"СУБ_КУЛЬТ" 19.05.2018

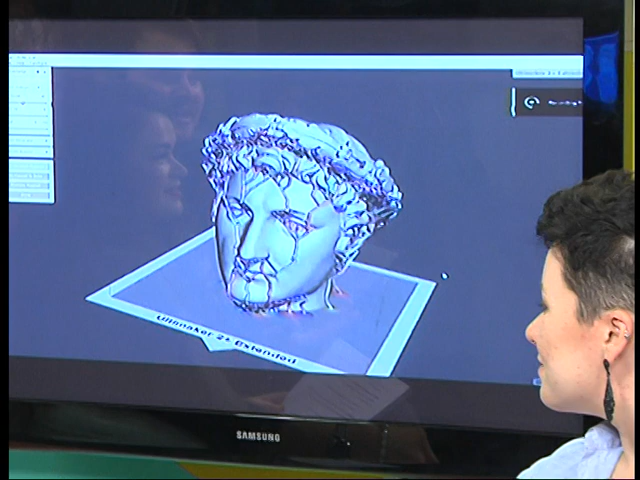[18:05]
зняти спочатку повністю пам'ятники, такі пам'ятники Дюку Дерішельє, а потім зробити 3D-модель і ще так,